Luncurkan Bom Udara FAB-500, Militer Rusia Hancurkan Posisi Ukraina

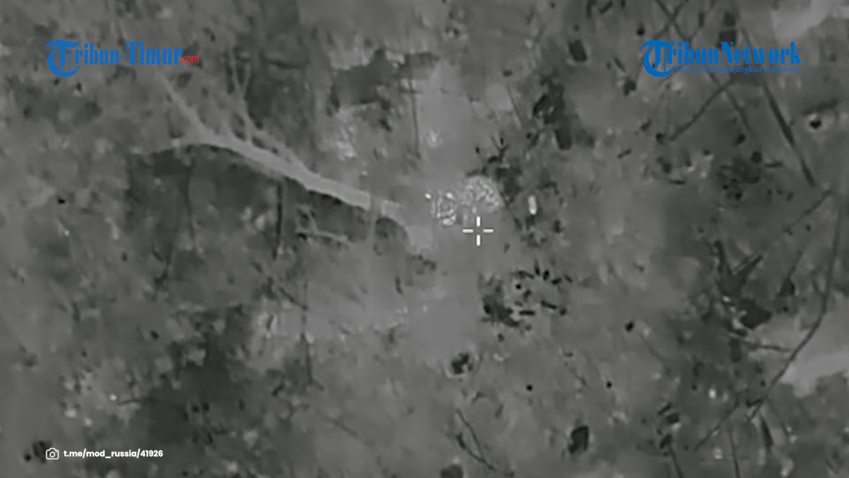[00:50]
Sementara itu di perbatasan wilayah Kursk, posisi angkatan bersenjata Ukraina dihancurkan pada malam hari.
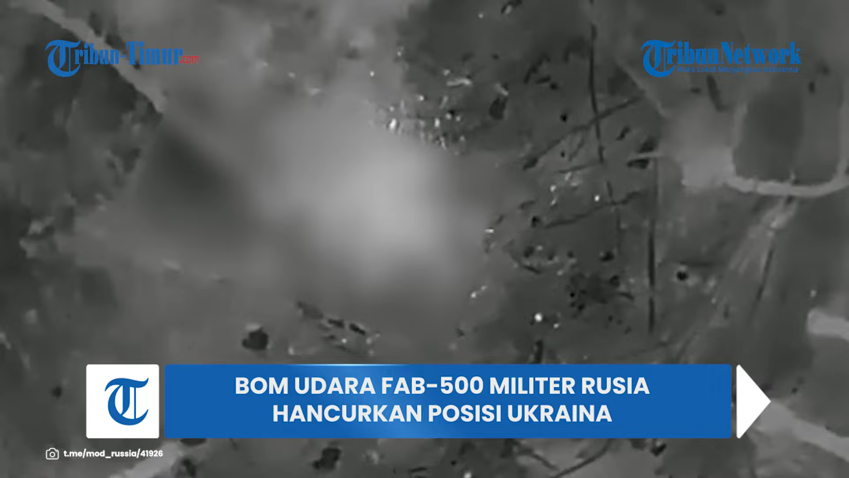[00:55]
Operator kendaraan tempur udara tak berawak menghancurkan sekelompok tentara angkatan bersenjata Ukraina yang
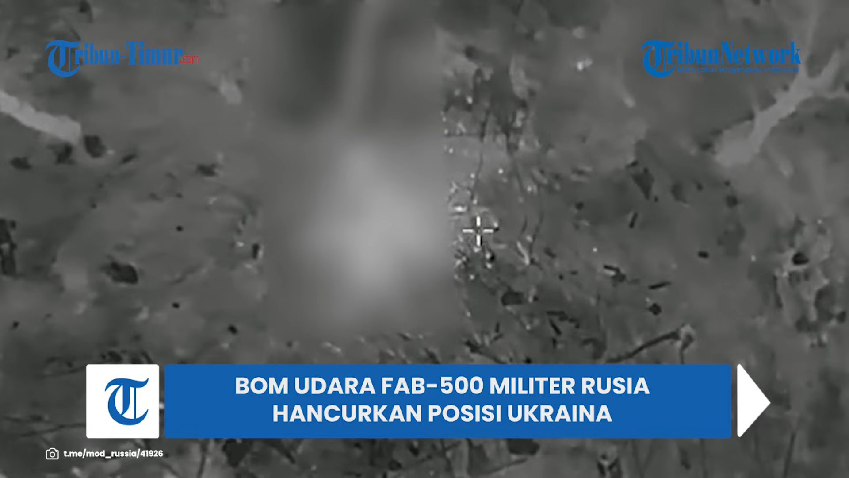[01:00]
bersembunyi di kawasan hutan dengan menjatuhkan amunisi berkali-kali. Hasilnya sesuai dengan yang diharapkan militer Rusia. Video ini viral dan menuai beragam respon dari warganet.